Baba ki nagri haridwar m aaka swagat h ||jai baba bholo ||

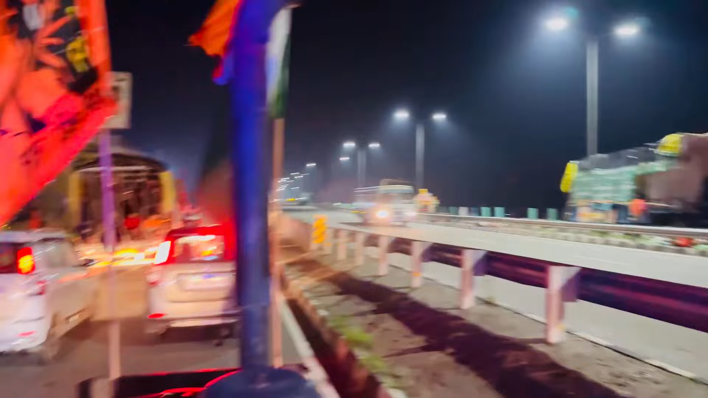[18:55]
खाली बड़े वाँ चले ट्राग उपस बसारी जो हाँ बाई बाई आत्रवाड पर को निचे सर्वीस
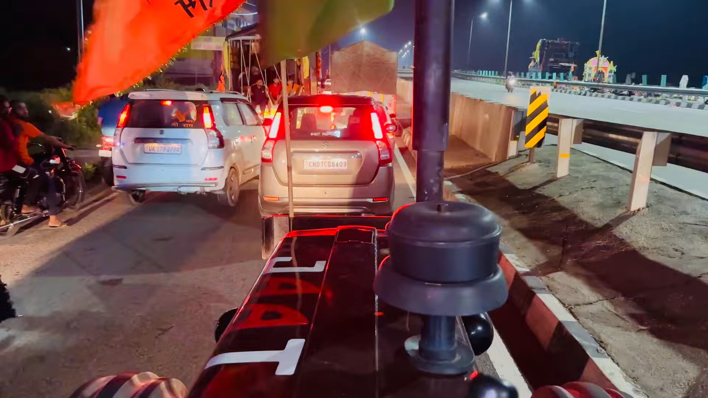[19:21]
पेंड़ करना टाइम जाम में बड़ यह जाम लग रहा वाई
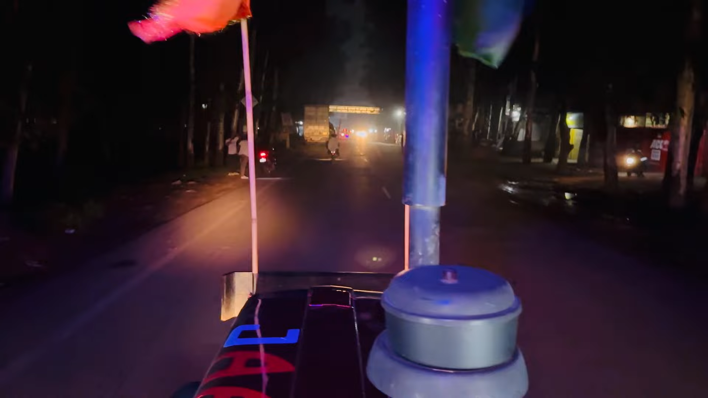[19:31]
यह लो भाई जो अच्छा दा वही हुआ रूट डाइवर्ट होगा सिंगल लोड भागे लक्सर वाड़े वह इस इत्रिजो पार्किंग है बिच्छ है जिसना बड़े ट्रक टीजम कड़े हो बारसाल जागे पिटा कवड़के मैं
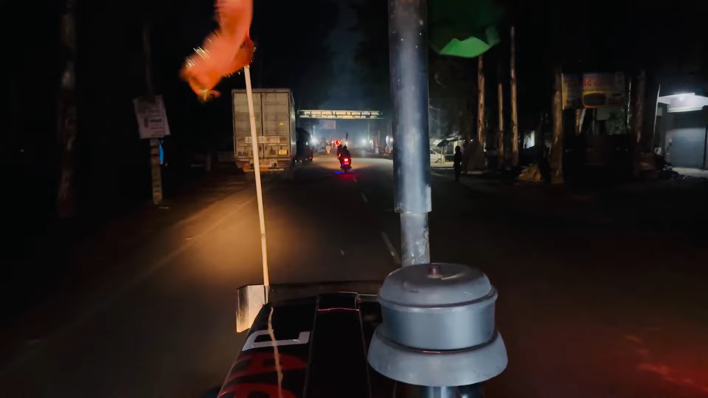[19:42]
अलागा है फिट्ट्यम हाई लिगे उसी बाई पार्किंग वाड़े पार्किंग वाड़े पहां रूट डाइवर्ट करतिया फुली सोड़ने
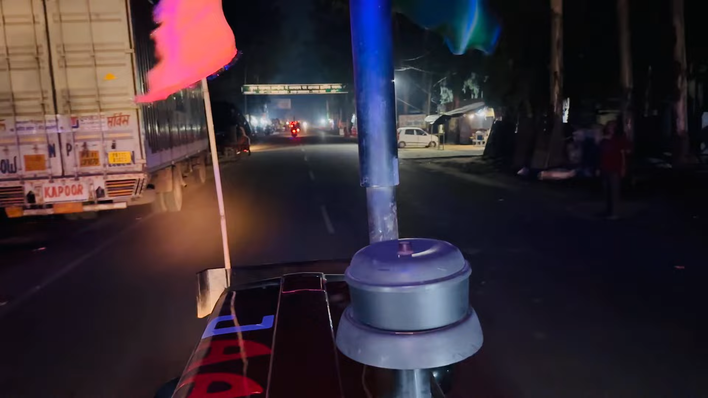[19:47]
चलो कोई नहीं जहां भी पापलेगा जागा वहें पहुंचागे
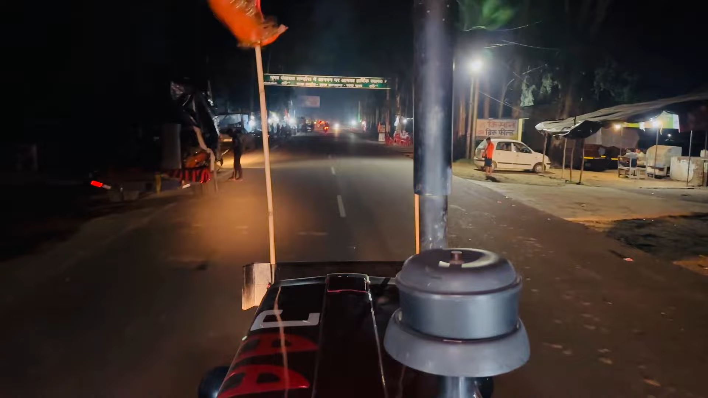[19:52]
तो भाई अबास फटावट पहुचे रहे विचे देखके कहा जाए अब जोटी रहे की दोड़ी जी � बाई यादनों दीजा किलो मेटर जी आर है तो टोड़ता रूर डाइवर्ट होगा लंबा बड़ागा रास्ता है